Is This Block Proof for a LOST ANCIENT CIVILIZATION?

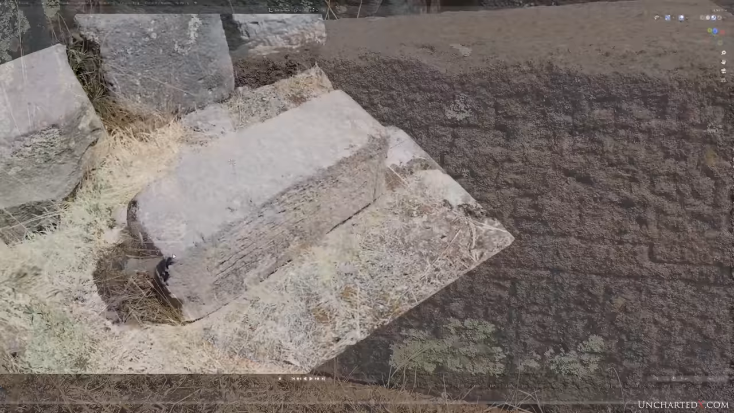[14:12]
I did manage to make a lidar scan of the stone,
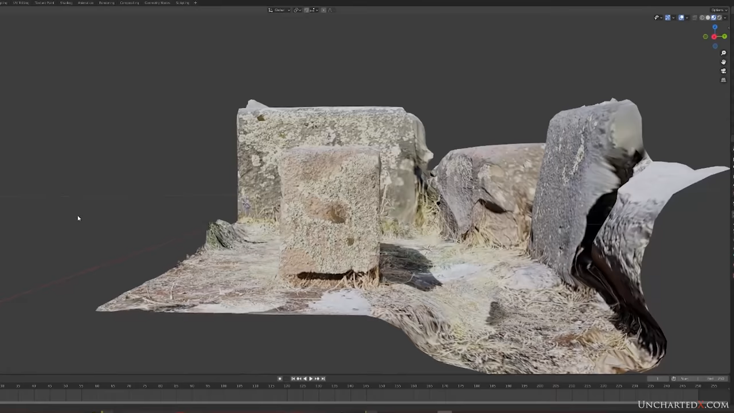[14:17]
and perhaps a more thorough rendering and investigation in an application like Blender might help to reveal more.
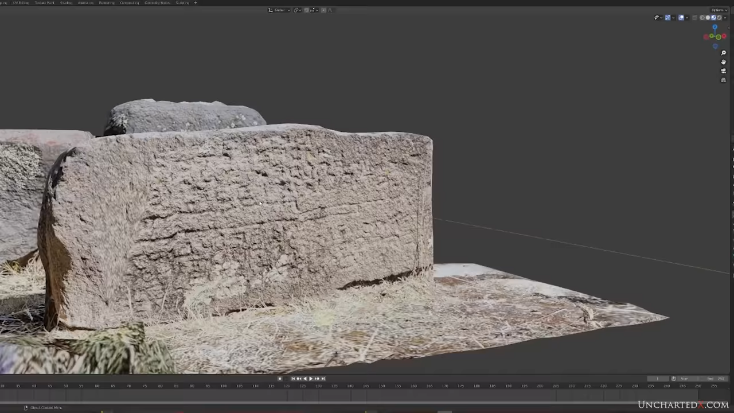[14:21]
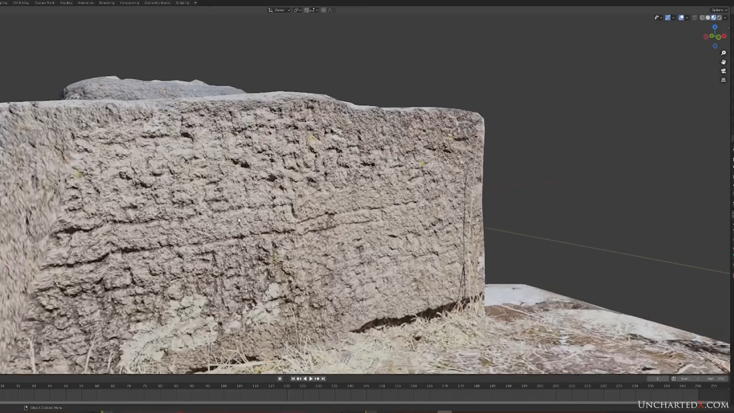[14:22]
The scan does give some depth to the model, and allows us to do some basic metrology, at least within the bounds of the lidar scanner that comes on Apple products.